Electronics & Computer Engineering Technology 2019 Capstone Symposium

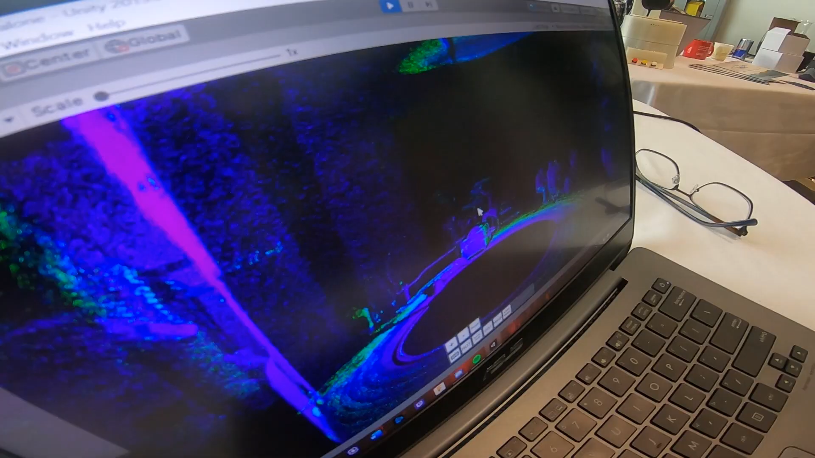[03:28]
3D point cloud model and having it accurately depicted without any loss of data or loss of effect was probably our biggest challenge.